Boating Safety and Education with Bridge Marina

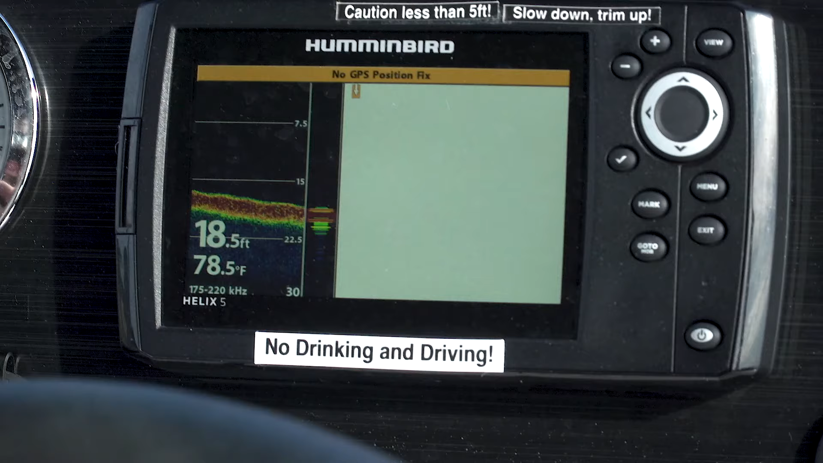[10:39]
On screen: depth 18.5 ft, water 78.5°F
You have a fuel gauge which tells you the level of fuel you have in your boat.
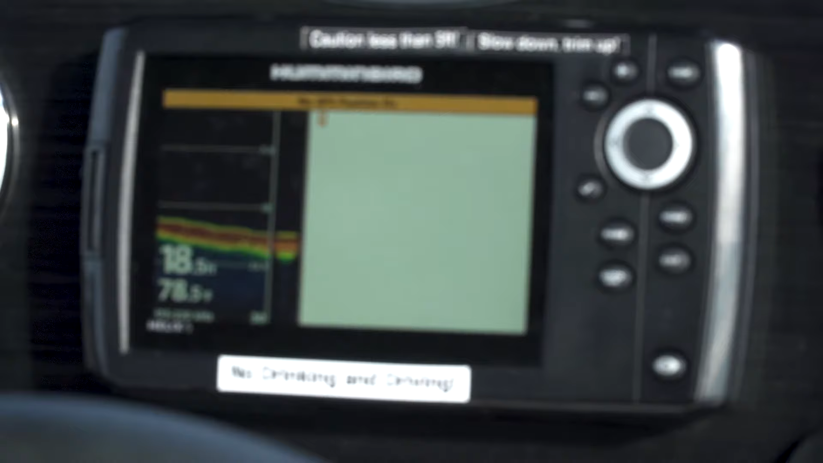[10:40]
You may also have a trim gauge which tells you the angle of the engine position. You may have a GPS chart plotter which is going to tell you where you are on the water as well as your depth.